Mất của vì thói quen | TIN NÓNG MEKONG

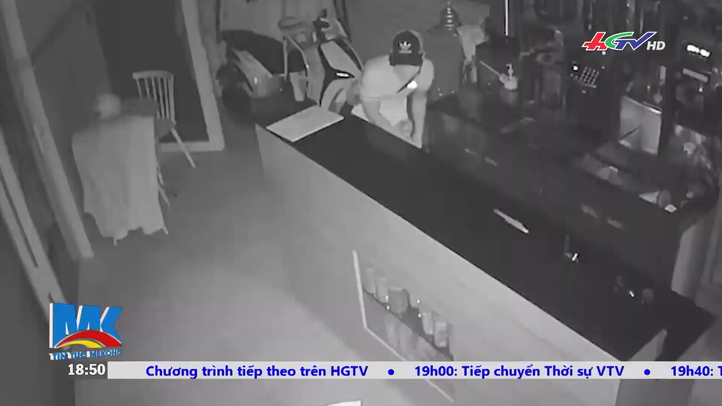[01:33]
Công an phường Tân Đông Hiệp, thành phố Vĩ An, tỉnh Bình Dương,
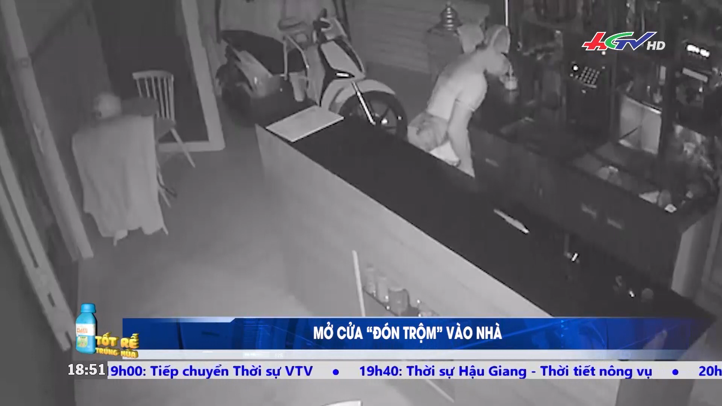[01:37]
đang điều tra, truy xét, dù trộm các tài sản trên đường Đoàn Thị Kia, khu phố Đồng Chiêu.
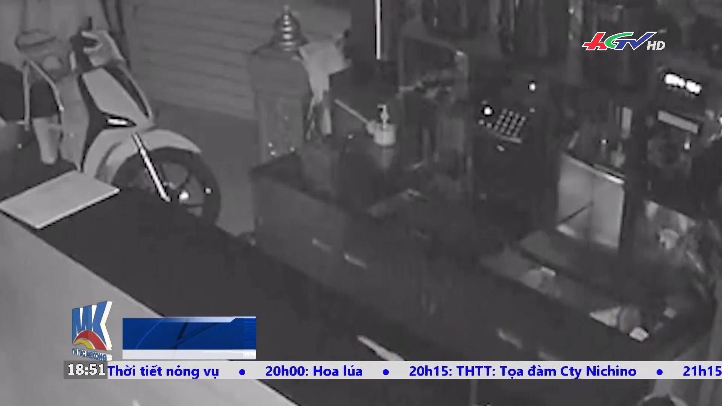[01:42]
Khoảng 4 giờ sáng cùng ngày, một thanh niên đột nhập các nhà 4 tầng, 4 cửa sổ trên tầng 2. Sau đó xuống tầng trệt, lục lội, rồi tiếp tục vào phòng ngủ tìm tài sản.